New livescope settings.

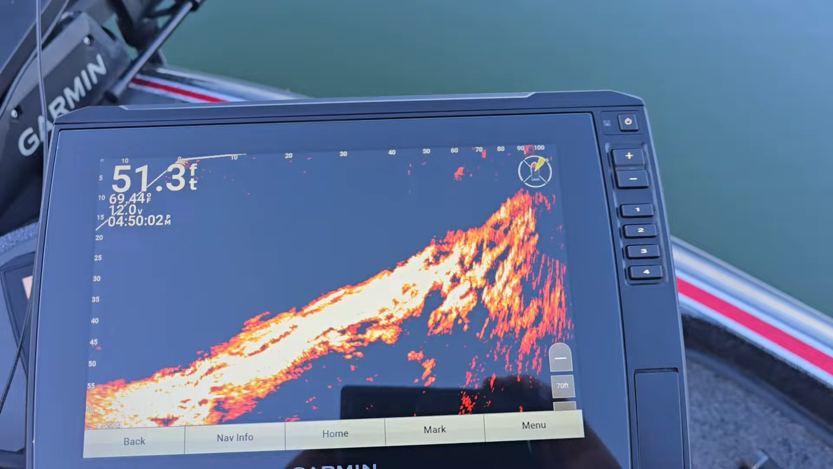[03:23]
On screen: depth 51.3 ft
I'll show you, for instance.
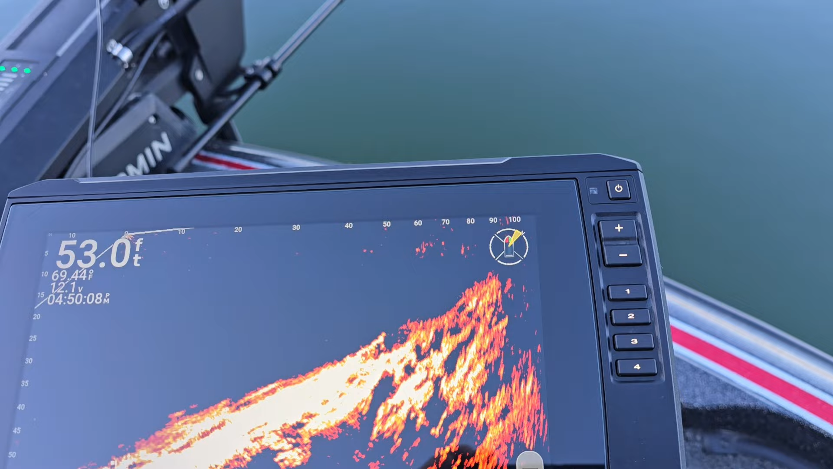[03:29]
On screen: depth 53.0 ft, water 69.44°F
I'll throw this little.
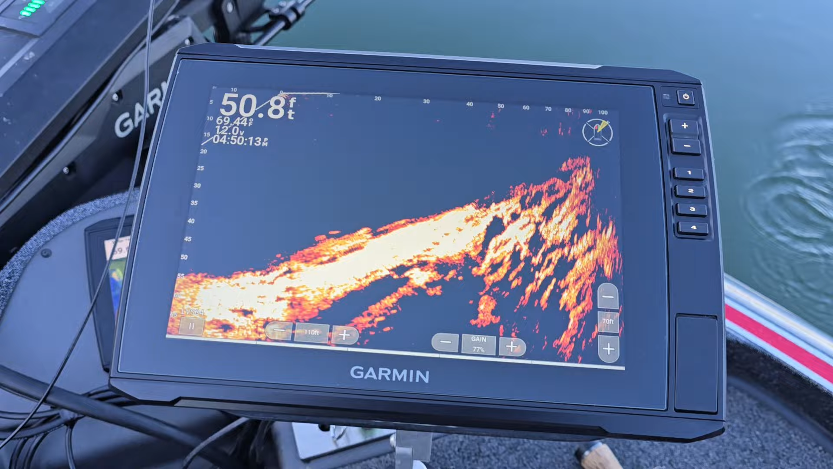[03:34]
On screen: depth 50.8 ft
You should be able to see it hit the water.
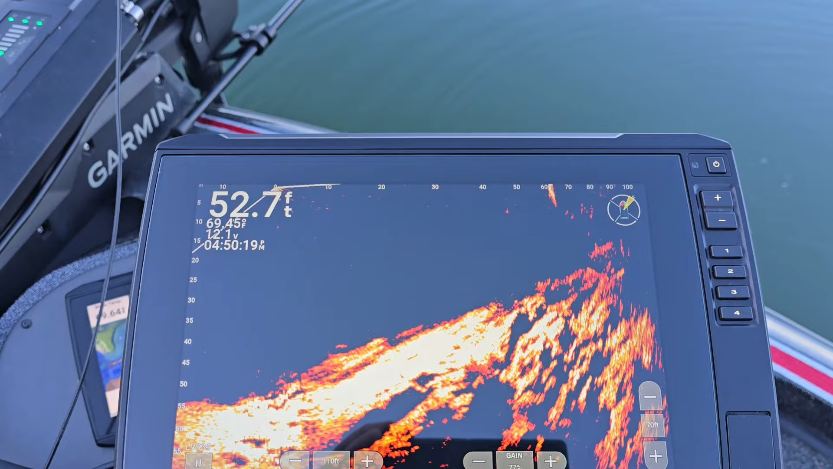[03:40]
On screen: depth 52.7 ft
That's at 90 feet. You can watch it go plum to the bottom. Alright. I hope those settings help you. That's my settings.
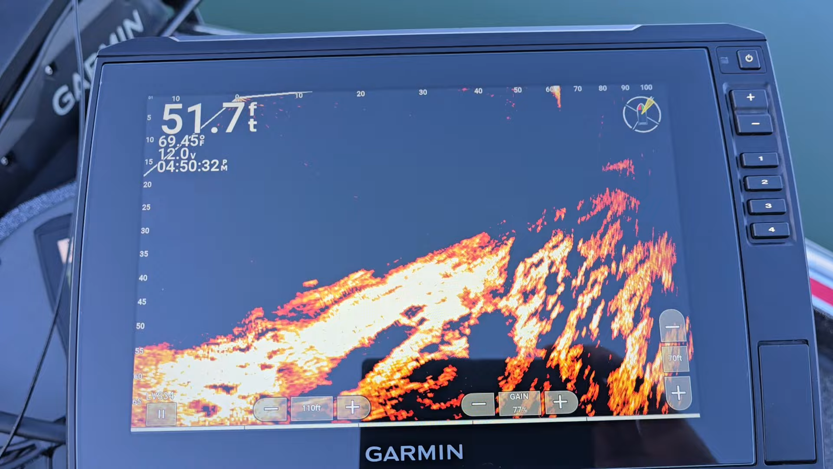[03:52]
On screen: depth 51.7 ft
And you're getting shallower water. Just take down your gain. And you should be good to go.